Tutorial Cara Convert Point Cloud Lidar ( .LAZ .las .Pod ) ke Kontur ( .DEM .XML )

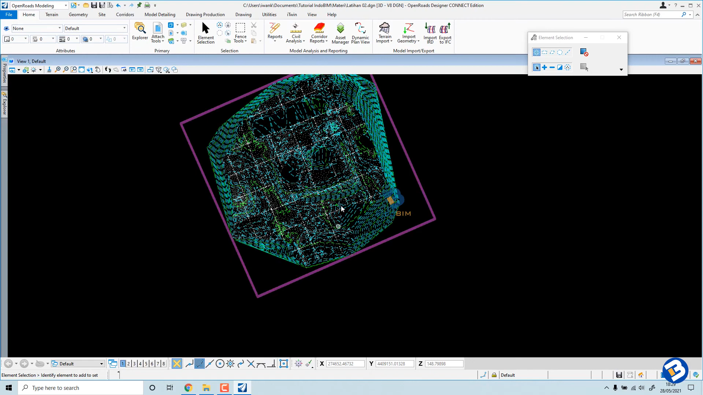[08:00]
file ini bisa kita export ke dalam extension yang kita inginkan misal data kontur ini mau dipakai di autodesk full3d kita tinggal export ke bagian line sml oke
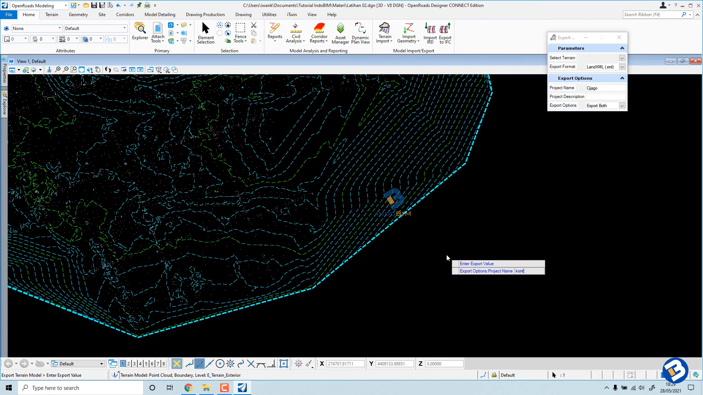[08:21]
kontur oke tinggal kita pilih tinggal kita pilih diresor yang mana kita mau menyimpan file kemudiannya pilih kontur